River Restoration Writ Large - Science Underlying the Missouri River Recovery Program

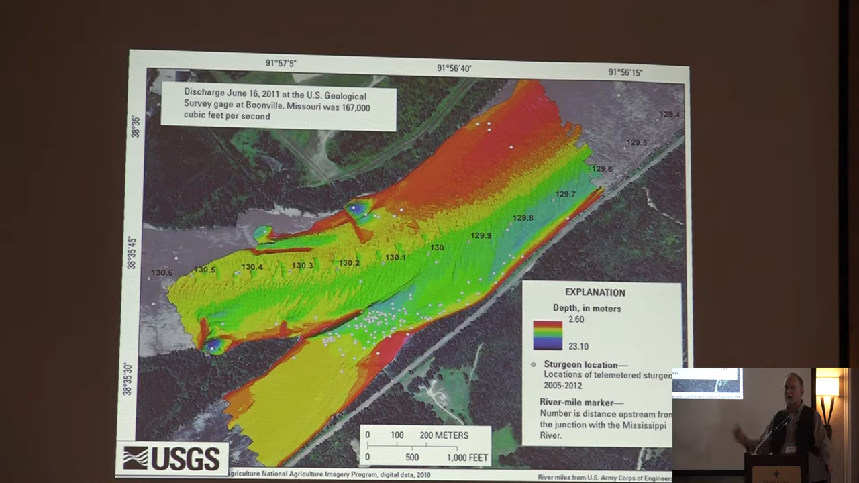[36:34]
So here's a multi-beam map of the confluence of the Osage River and the Missouri River. And each one of these dots here is a fish location. So we can put these fish on the map. We can see what habitats they select. We can infer what they need as long as they're adults because they have to be big in order to put those transmitters in them. But we know a lot about what the adults are doing.
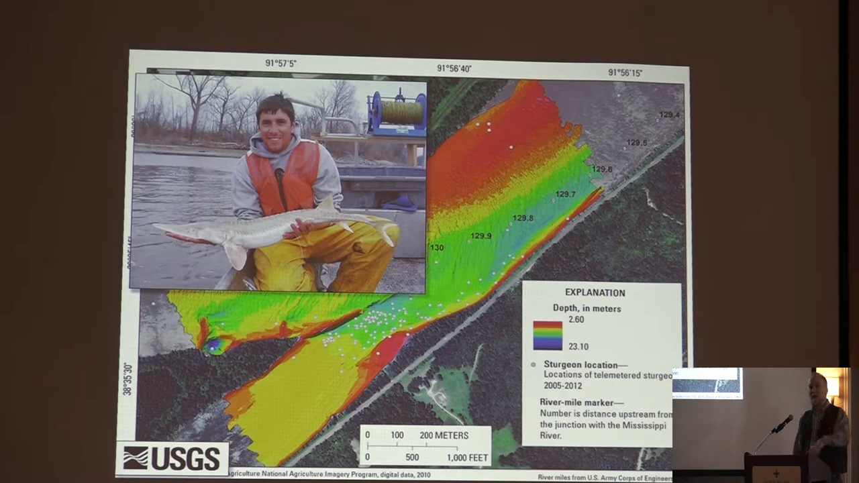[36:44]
Unfortunately, that's at 99% survival. The critical issue are these guys.
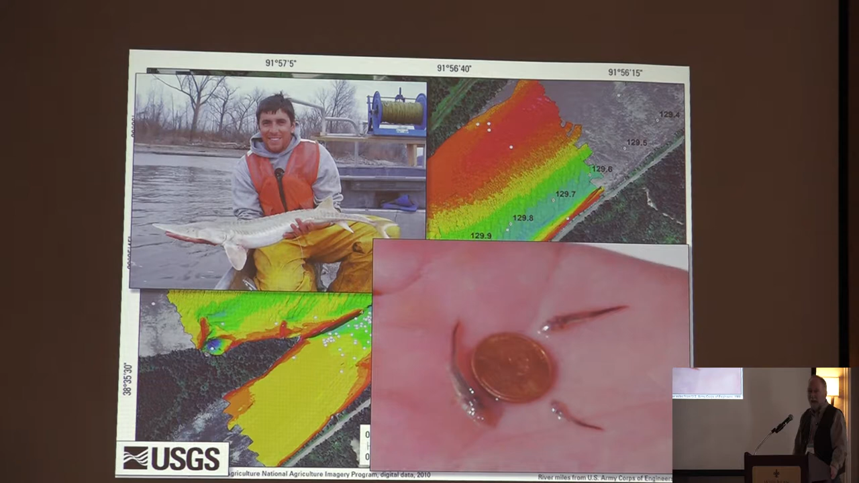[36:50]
And you can imagine what it's like. We can't put transmitters in them. They're extremely difficult to capture. The statistics are daunting in a deep, muddy river.
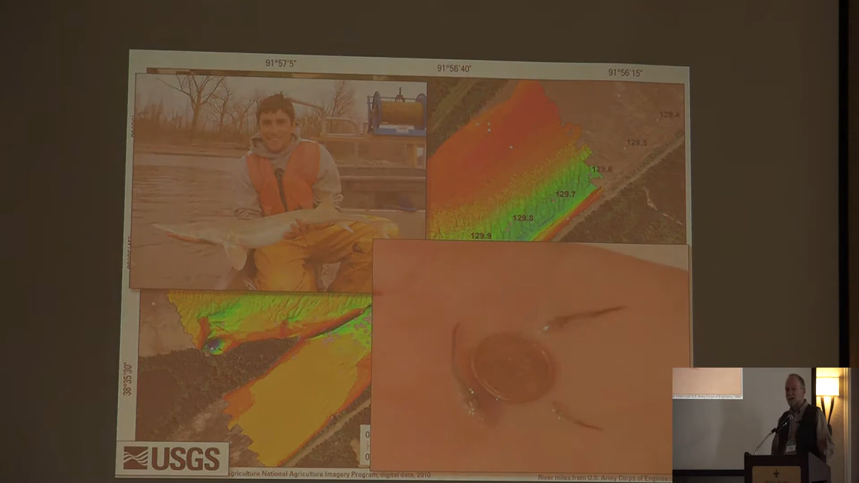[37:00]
And essentially, they're unobservable. This is the environment that they live in. I'm kind of proud of that effect, by the way.